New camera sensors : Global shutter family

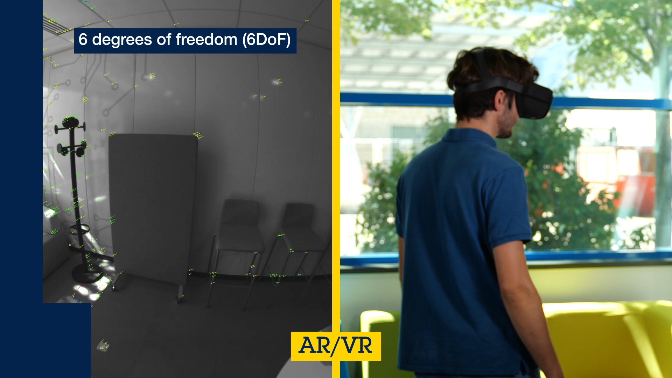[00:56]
Thanks to the excellent image quality of 940 nanometers,
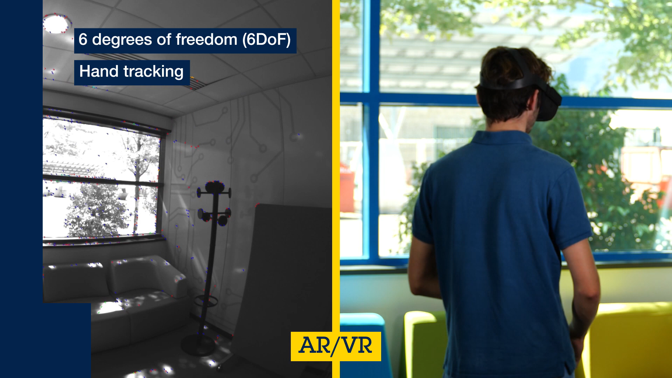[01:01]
ST proprietary global shutter pixel gives more immunity to ambient light, like with hand tracking.
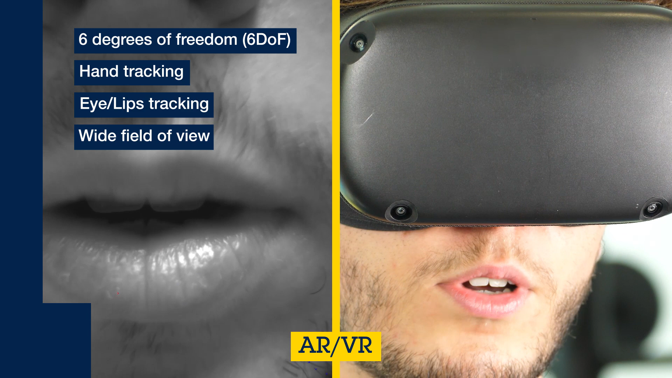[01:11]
Optical flow is an embedded feature that directly outputs up to 2,000 motion vectors at 60 frames per second.
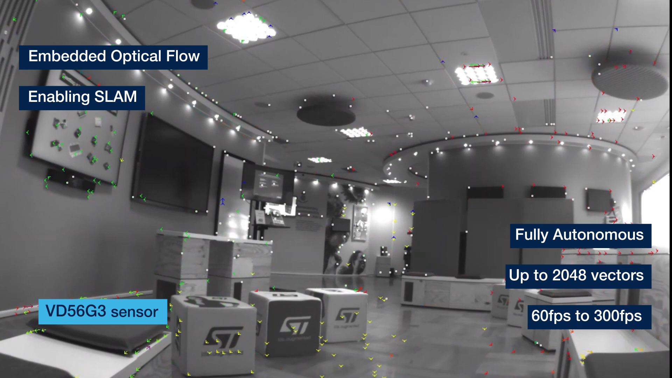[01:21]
The sensor enables tracking by itself without the need of a host processor.
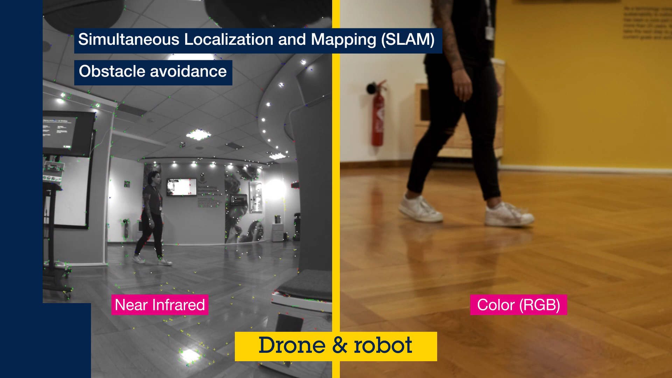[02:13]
Obstacle avoidance is powered by the optical flow feature.
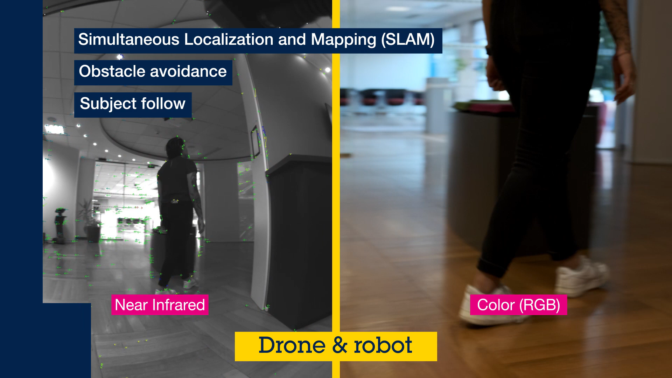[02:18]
This feature is perfect to enable robots, like for example a smart vacuum cleaner, to follow a trajectory whilst avoiding obstacles.